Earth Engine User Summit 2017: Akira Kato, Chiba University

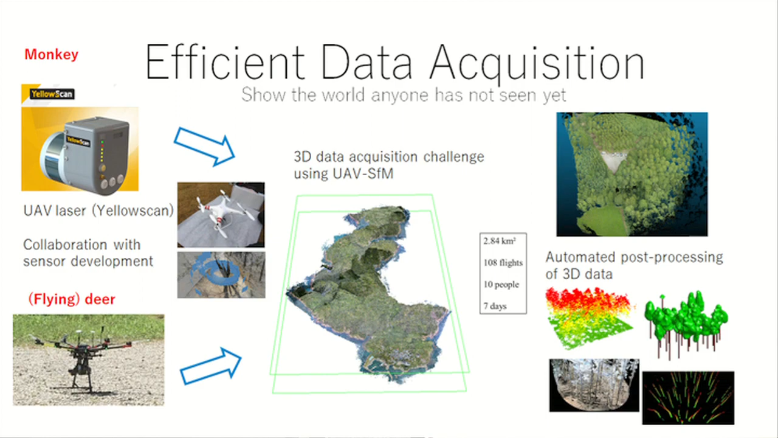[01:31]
So what we are doing is to capture 3D data over the one island in Japan. So we took the 100 flights to capture the data over the one island to make the 3D data, what we are doing right now.